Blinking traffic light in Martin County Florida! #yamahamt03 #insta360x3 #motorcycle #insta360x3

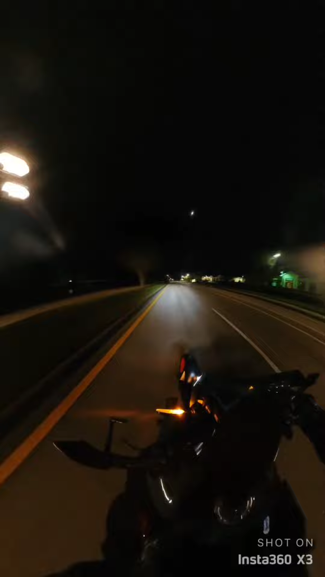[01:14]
See, the signal is blinking now if I get close enough.